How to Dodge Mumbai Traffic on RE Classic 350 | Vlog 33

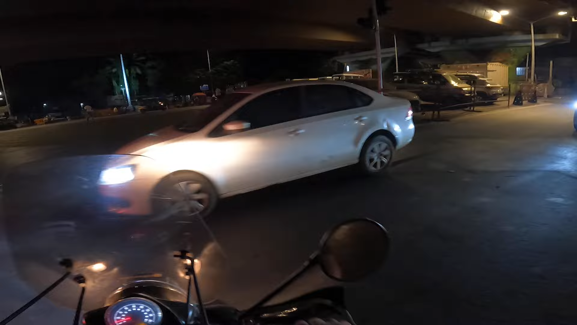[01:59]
And that's the way we dodge the traffic. Chalo, bye bye. Subscribe karke jana.